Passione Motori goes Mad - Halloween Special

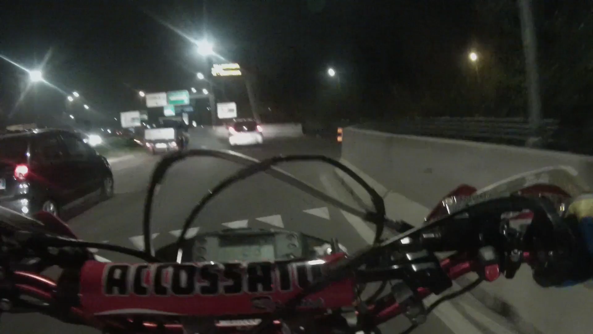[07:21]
Minchia, ho rischiato la morte Perché? Perché c'era una pasta di merda che andava forte Allora ho pensato che voleva fare una gara E allora Minchia, avevo preso i 120 E la maschera mi si è messa davanti all'occhio Allora ho spostato tutto fortissimo Vedo un bel po' di gente